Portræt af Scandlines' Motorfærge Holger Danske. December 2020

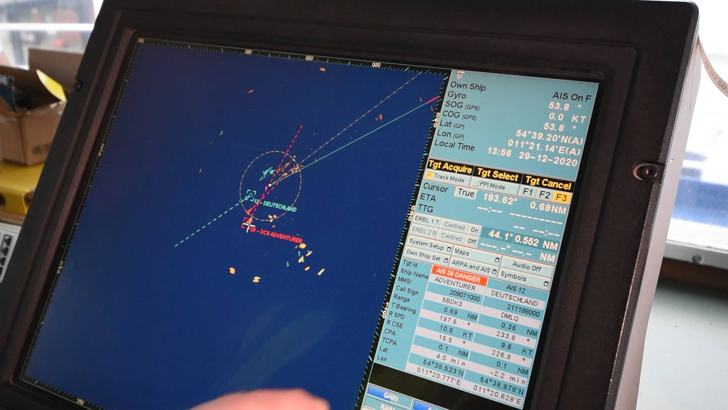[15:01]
Der er en, der hedder Salt Island. Det er nok forbindelse med Femern Belt-forbindelsen. Og så er der en, der hedder DSC Adventure. Og vi kan se, at han er herinde om 4 minutter, så vi har ingen chance for at nå ud. Så vi må vente. Men vi starter så op her, hvor jeg slår på telegrafen.